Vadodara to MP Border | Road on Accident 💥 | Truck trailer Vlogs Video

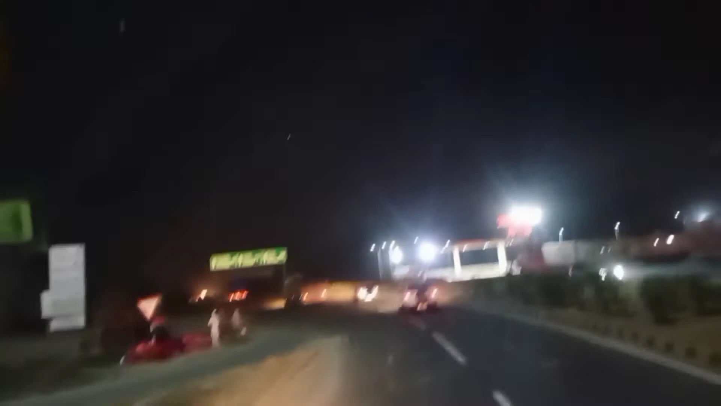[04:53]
गोद्रा और गोद्रा से अपना मार लिए लेफ्ट टर्न राइट तो अब सीधा जाएंगे इंदौर जो कि इंदौर यहां से
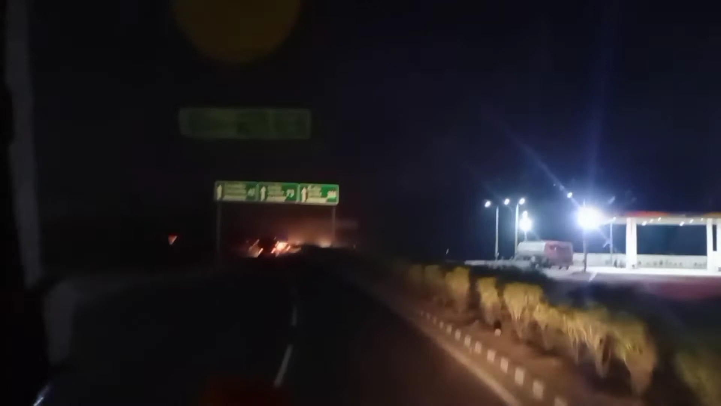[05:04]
अब यहां से अपना बो पाल के लिए फीर लेट राइट अभी मारेंगे लेट फिर मारेंगे राइट नहीं राइट दो राइट मारना अपने को
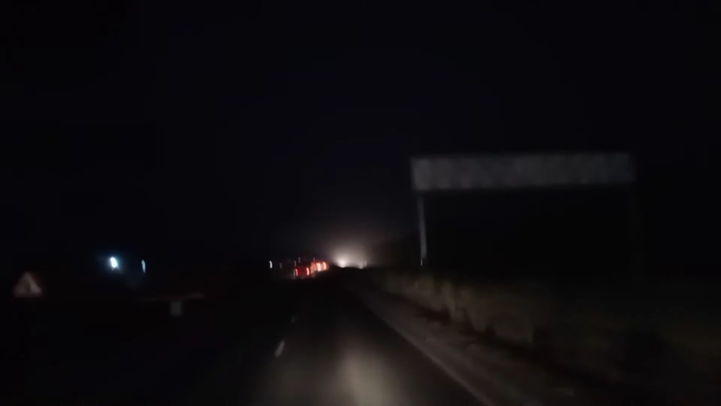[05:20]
फिर माना है लेफ्ट तब जाके जहां पर हम लोग को खाली करना है वहां पहुच
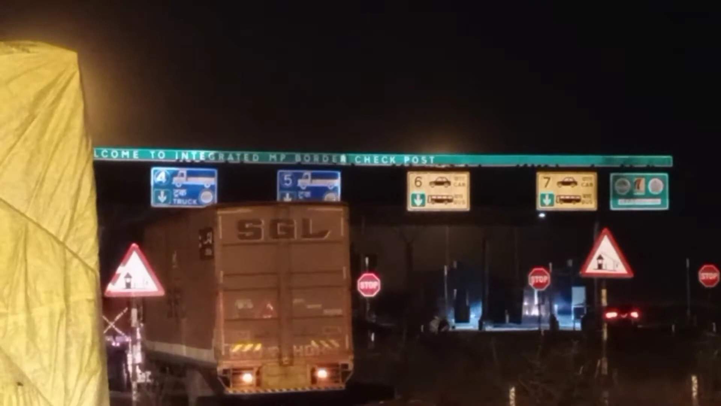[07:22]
बॉर्डर से होके ज्यादा जाते हैं � बुपाल गुजरात यह और यम्पी में फिर पेट्रोल बॉर्डर से क्रोस करते हैं फिर निकलते हैं